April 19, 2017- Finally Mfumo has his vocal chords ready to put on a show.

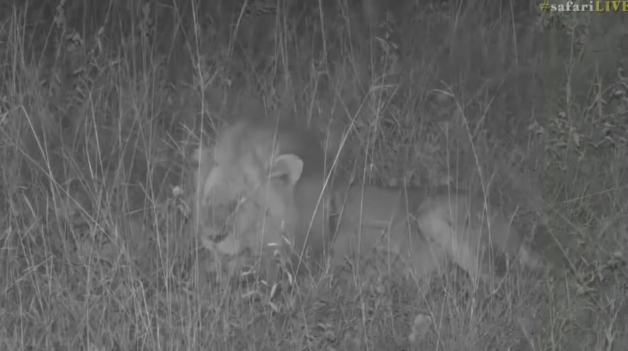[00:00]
Once he's cleaned himself for the umpteenth time.
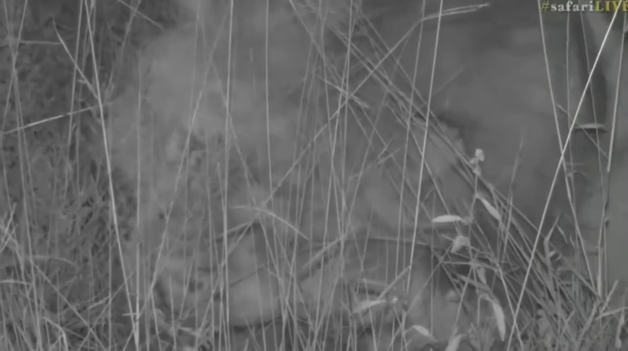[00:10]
And of course it's at this point that everybody starts to look at their own house cat sitting next to him thinking how very similar he is to them in his behaviour. And of course that is... Oh, here we go. That's better.
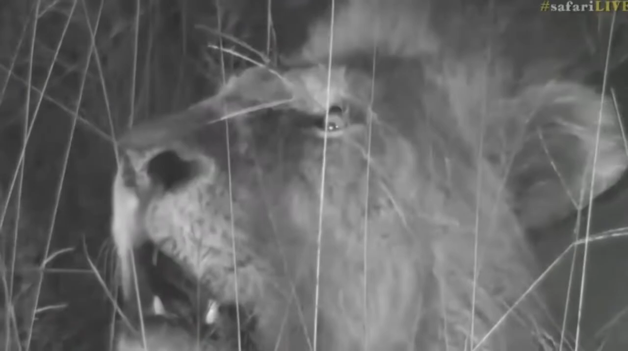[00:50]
That was a much better effort.
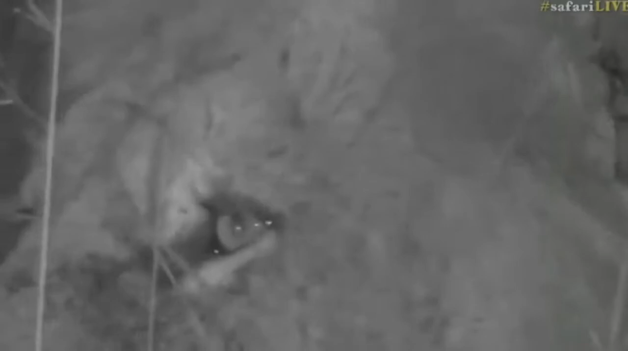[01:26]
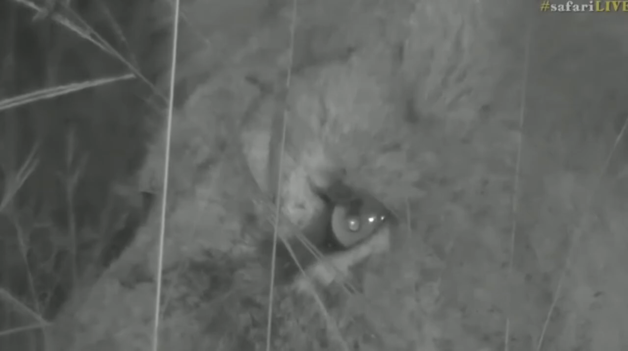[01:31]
He's definitely pointing in a certain direction. He's pointing south-east. In fact,
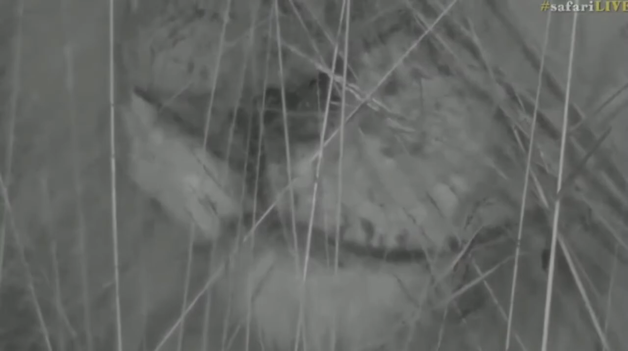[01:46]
towards Chitwa where I thought I heard the last lion call at around 4.30 this morning? Yeah, about 4.30 this morning. And then again at about 6, just after we went live.
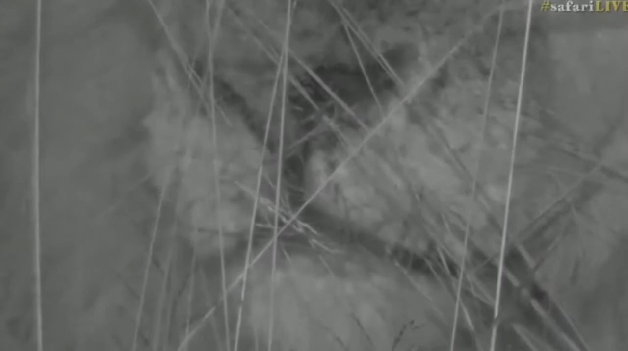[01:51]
And I think maybe he's hoping for a response from there.
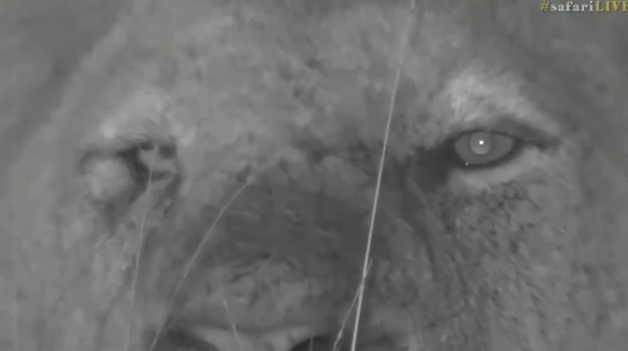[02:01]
Now he looks a little bit tired again, because he had to get up so fast. I'm still not sure why he got up quite so quickly. I'm pretty sure he's going to call again. I don't think he's hungry. I don't think he's hunting.
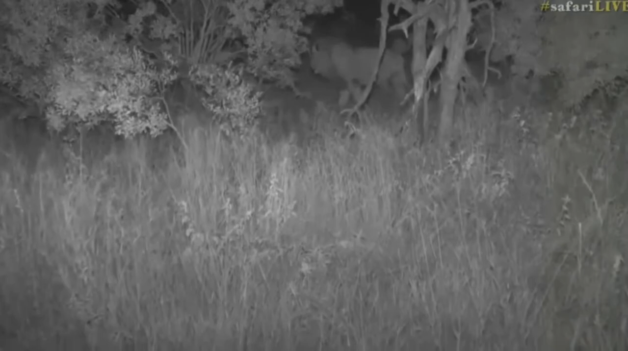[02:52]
There we go. We're okay. Okay, let's carry on. This is wonderful. Let's carry on following him. Come on, Wendy, the old bat.
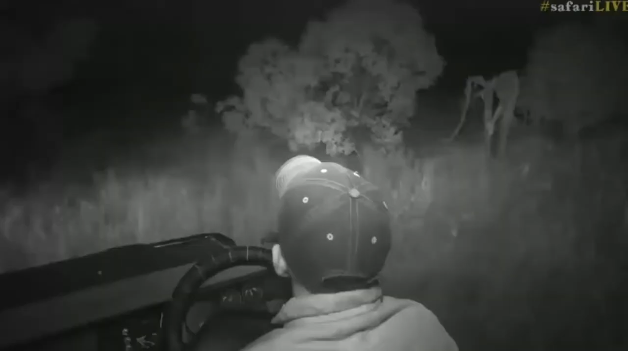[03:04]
Hello there. There he goes onto the road, just in front of us. Oh, there's a big water hole here. I'm going to have to turn some lights on. Oh, there's also a fairly substantial forest of trees.
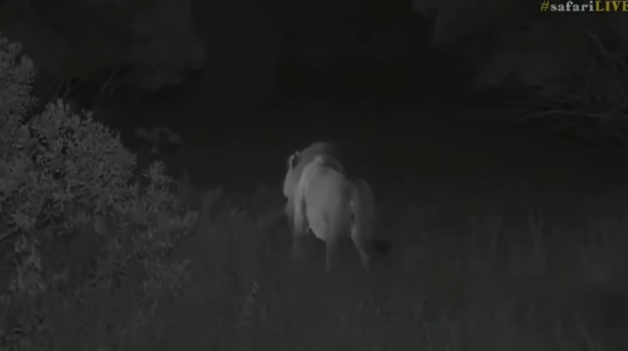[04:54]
Okay, I'm going to start the car. I like the way my hat looks in infrared.
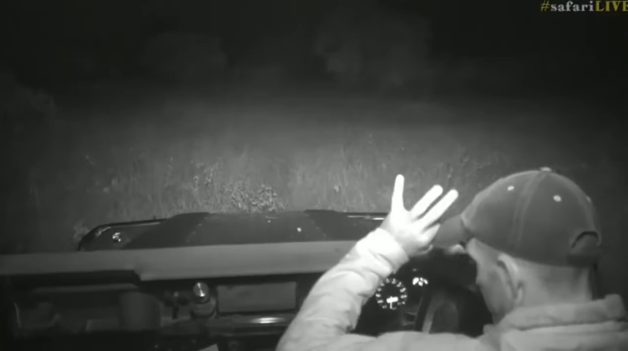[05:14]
He seems to be moving onto the road. Oh, he's laying down again. There he is. Just to the left.
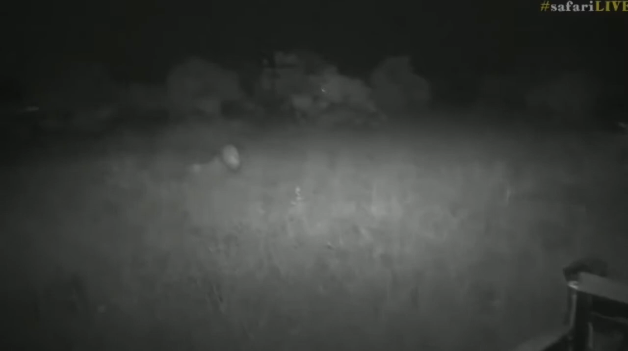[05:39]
Oh, it's wonderful. I find lions quite difficult to watch during the day when they're doing nothing, unless they're little cubs, which of course are always great fun. But when they get up, and they start performing properly, or performing like lions, performing in the way that has made them their most revered,